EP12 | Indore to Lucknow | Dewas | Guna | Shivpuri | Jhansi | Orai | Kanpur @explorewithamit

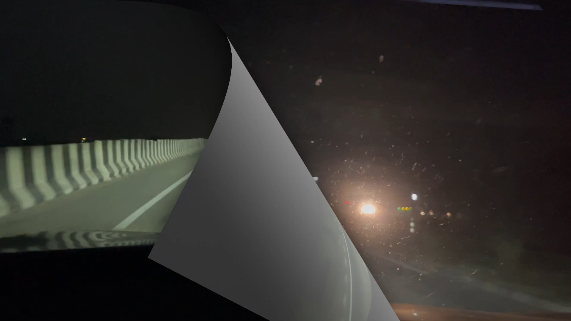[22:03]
हम लोग और रही बाइबास क्रॉस कर चुके और आदा थे क्योंकि रुखने की तो पर इंद अब में फिर से रुख रहे हैं कि यह वह रही जबले रुखने के तो
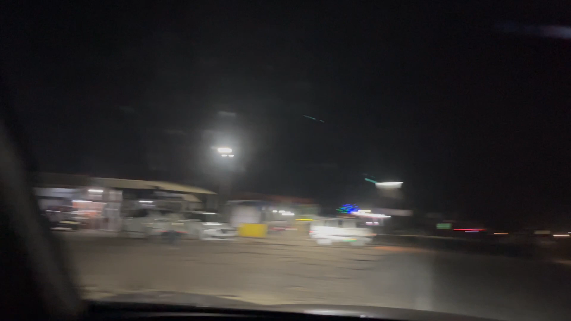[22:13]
हमेशा यहां रुके अभी नामने वहां के नहीं वड़ाता है वह गाड़ी खड़ी है फ्रेंट्स वह दीकिए अपने लॉक कर दिया और फ्रेंट्स
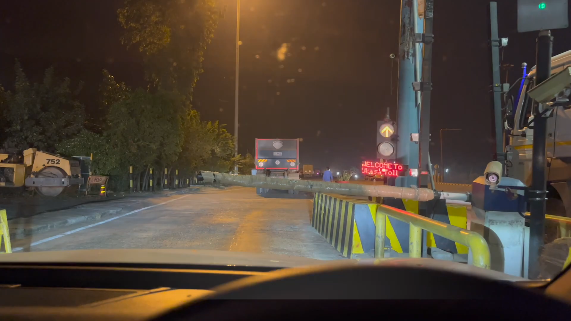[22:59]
अब हम लोग निकल दिया है और
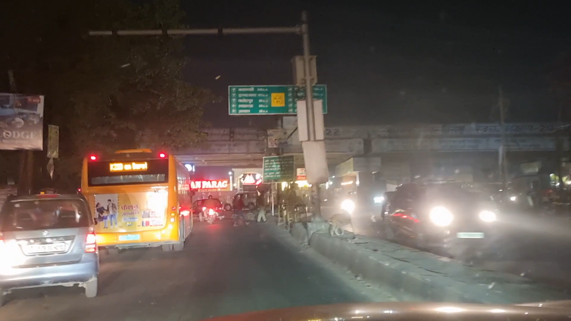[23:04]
टाइम हो रहा है नौ बजे नौ बच के चार मिनिट और हम लोग है रामा देवी चौराहे पर यहां से हम लेफ्ट लेंगे लखनौ के लिए तो
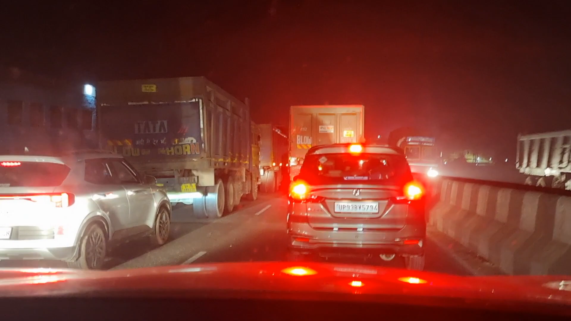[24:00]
रोट की स्थे थी बहुत ज्यादा खराब है मैंने लास्ट वीडियो में बुला था
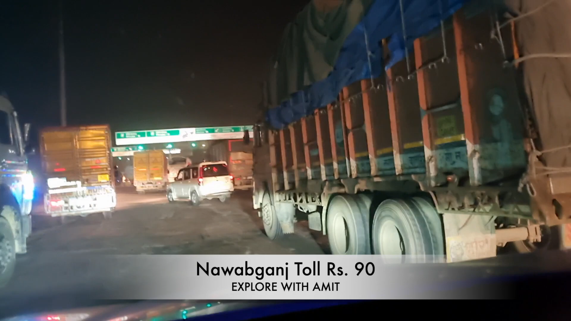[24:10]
अब यहां से 30 किलो मीटर और रहे है